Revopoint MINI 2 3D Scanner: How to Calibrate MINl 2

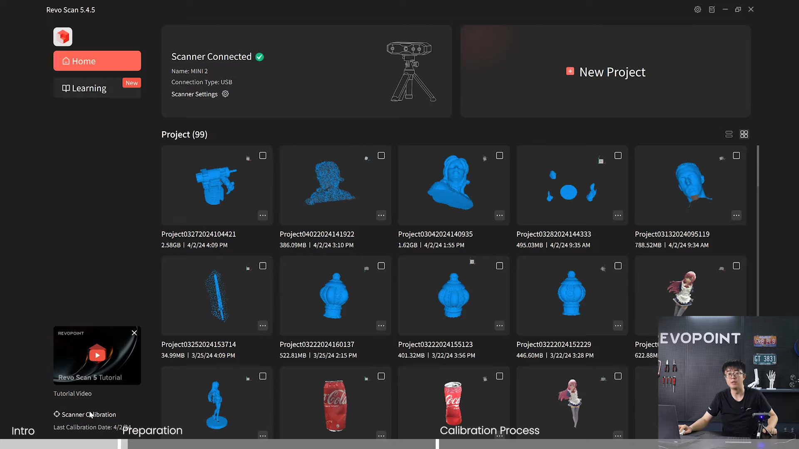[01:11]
right here it locates on the left corner it says scanner calibration click this it'll take you to the calibration program okay